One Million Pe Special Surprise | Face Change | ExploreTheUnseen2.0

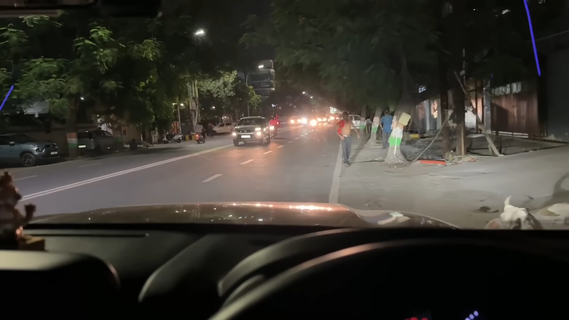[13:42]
यहाँ से अब निकलते हैं, यहाँ से लग जाएंगे अपने को ऑलमोस्ट 1.5 घंटे घर पहुँचने में।
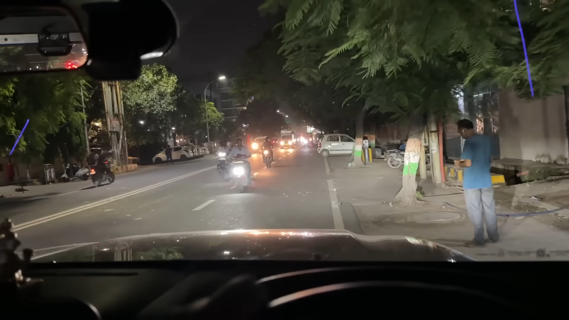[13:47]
वैसे तो अभी इसमें फॉग लैम्प नहीं है तो मेरे को लाइट थोड़ी सी कम लग रही है,
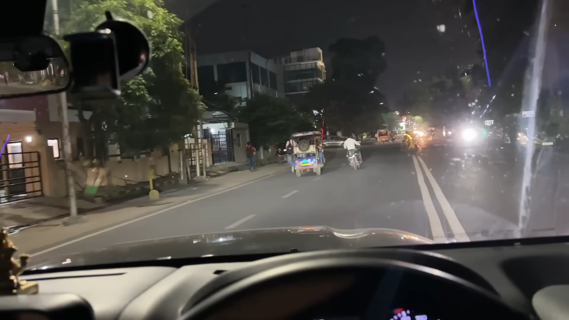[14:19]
बाकी होपफुली ट्रैफिक ना मिले, दिन के टाइम पे तो मैं कह रहा था कि भाई ट्रैफिक नहीं है।